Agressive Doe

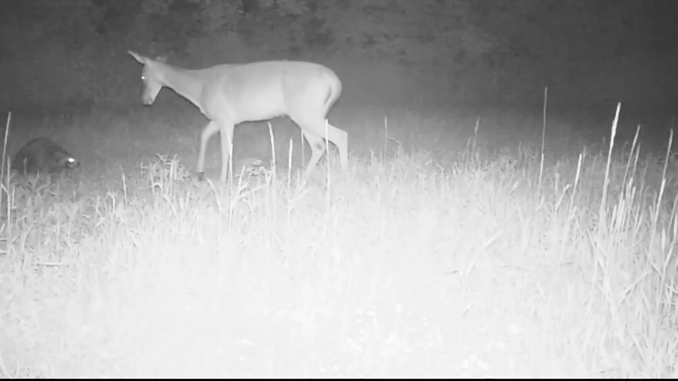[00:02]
Last night, had something a little different. I had a very selfish doe. This raccoon was trying to eat some of the food with the doe. And this doe wasn't even having it. Boy, the raccoon comes back a second time and look at that. No way, get out of here. You're not going to get my food, you damn coon. Chases her away. Goes back to eating.